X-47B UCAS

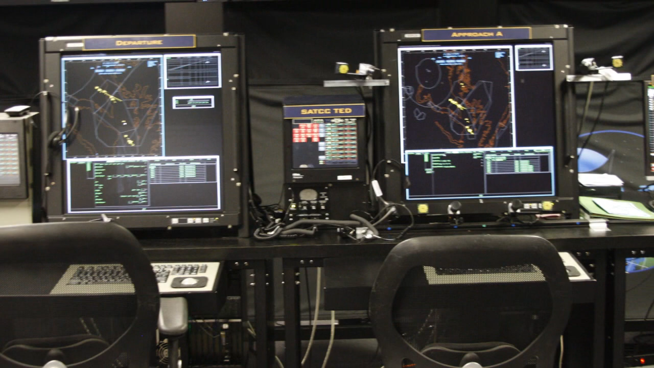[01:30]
Across the front here are the actual air traffic control consoles that would be used on an aircraft carrier.
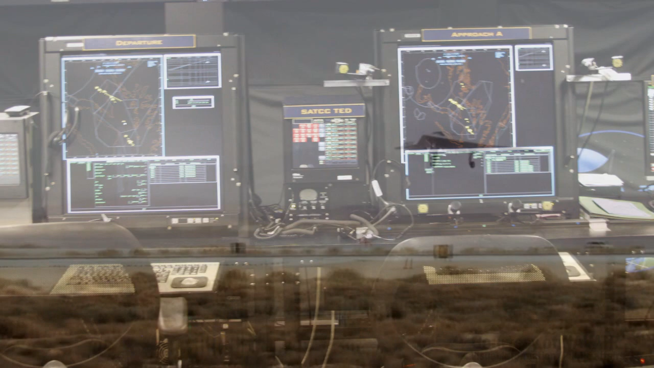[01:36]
The controllers will issue messages to the UAS to get it to sequence in for final,
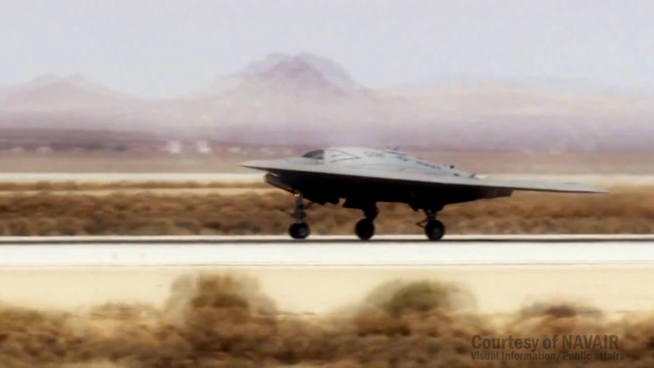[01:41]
and then the communication that comes back are shown on their displays, and then across the front you'll see the display boards that continue,
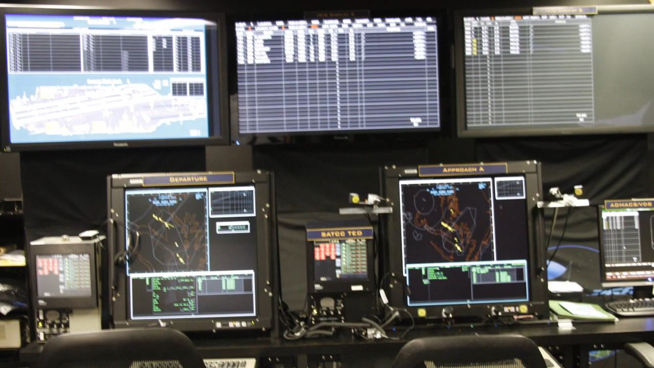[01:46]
that update the status of all the aircraft as they come in for recovery,
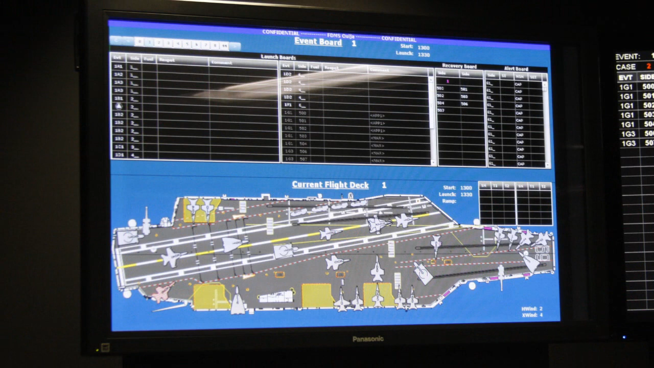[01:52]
which takes that message and goes back. The new pieces that we did have to bring in, a data link and a precision GPS system that allows
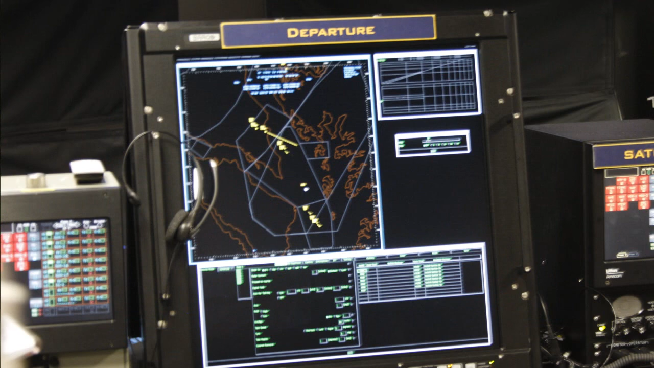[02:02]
that tight navigation to get the UAS onto the carrier of the flight deck.
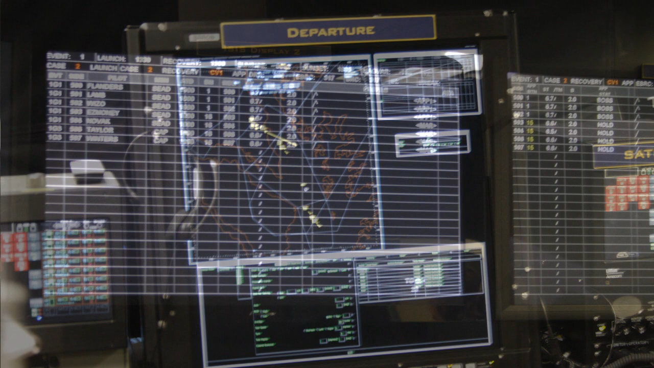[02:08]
So the other part that we did was we had to take all of the current operating procedures that a manned aircraft does to get into the pattern,